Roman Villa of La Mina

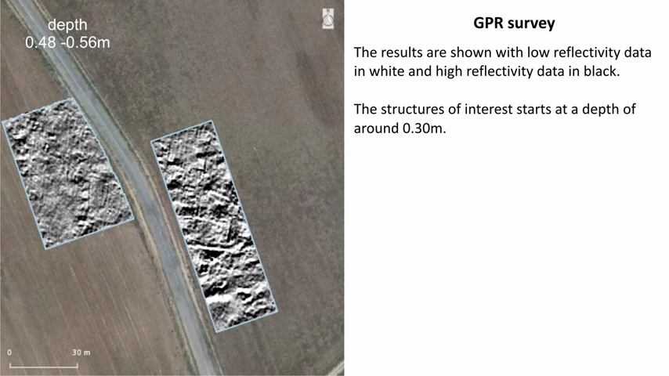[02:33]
The main level of constructive structures was identified at depths included between 50 and 70 cm. The following levels showed the evolution of the structure with depth and possible belay.
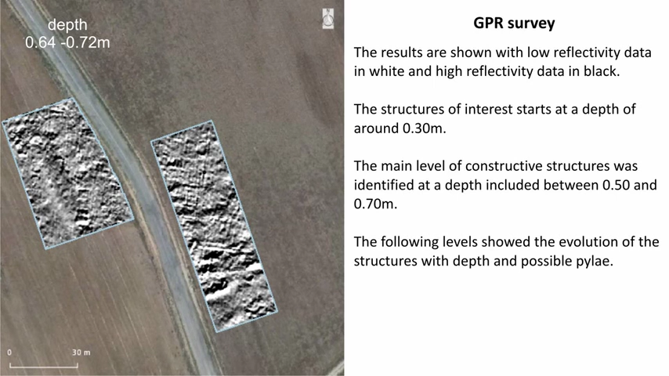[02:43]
No structure could be identified below 95 cm. The GPR survey was divided in 9 areas for the interpretation of the data.
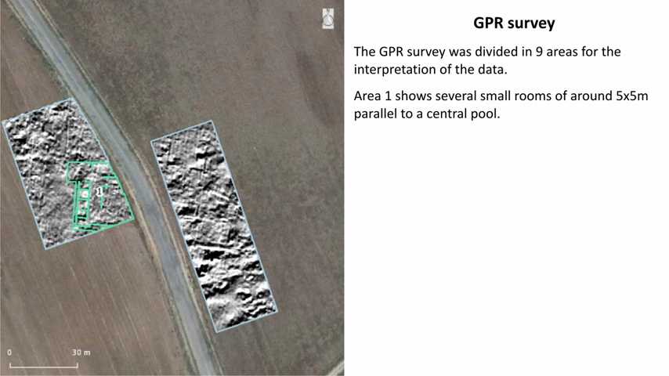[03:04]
In Area 2, the anomalies were more subtle which could indicate a worse state of preservation. Area 3 and 4 show constructive features that seem to continue beyond the survey limits. Area 6 showed several rooms and internal divisions. In Area 7, the main feature was associated to a possible canalization.
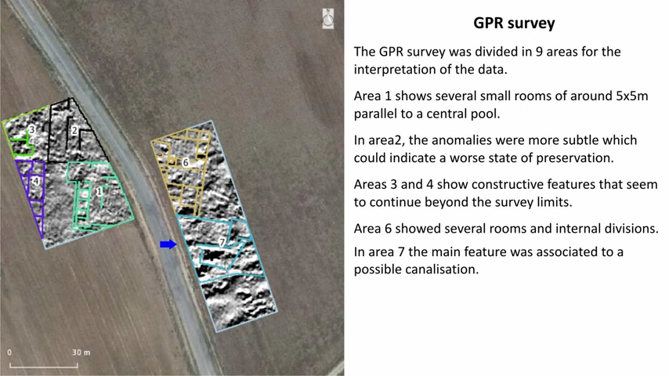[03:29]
Area 9 shows a large reflective area possibly related to the canalization in Area 7.